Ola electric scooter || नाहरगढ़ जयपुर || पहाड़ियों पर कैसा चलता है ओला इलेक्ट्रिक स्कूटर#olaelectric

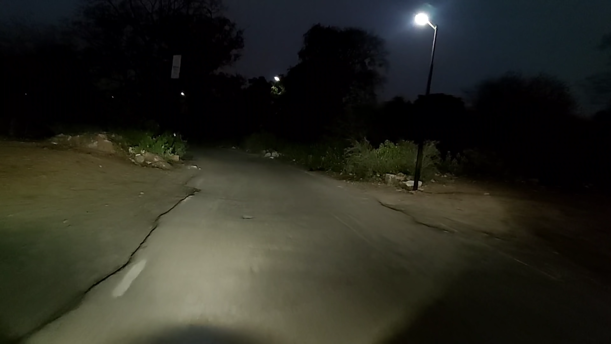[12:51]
पोलाइ स्कूटर की लाइट सिस्टम की अगर बात करें तो लाइटिंग सिस्टम ठीक है काफ़ी अच्छी रोखनी प्रोवाइट करा जेता है और अब आप देख रहे हैं सामने काफ़ी ठीठा रोखनी है
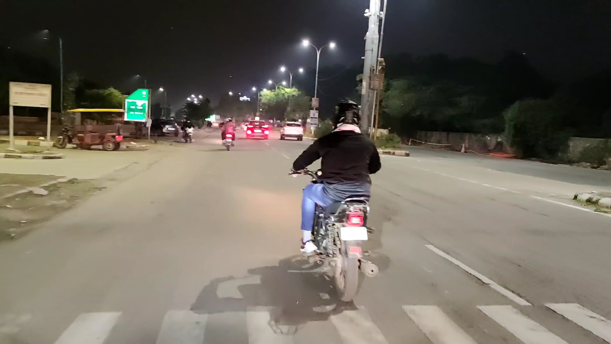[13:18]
अब बापस आगये हैं जल महल और करीब 82 किलोमेटर बैटरी
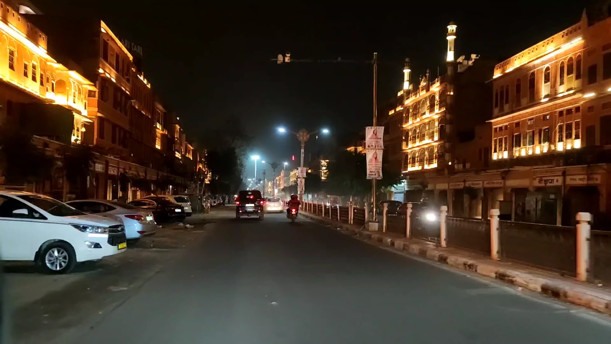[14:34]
अलवर्ट ओल आचुके हैं इस्कूटर में जो बैटरी दिखा रही है 73 km
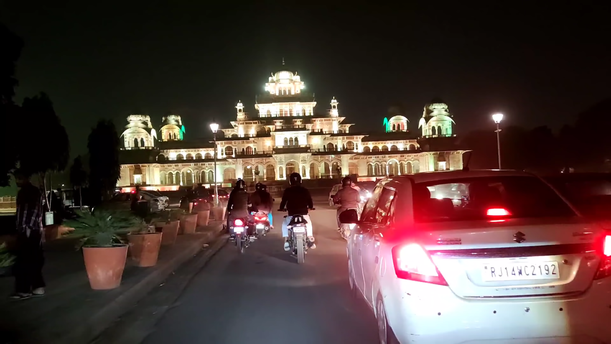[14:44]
दिखा रही है और यह सामने का व्यू है अलवर्ट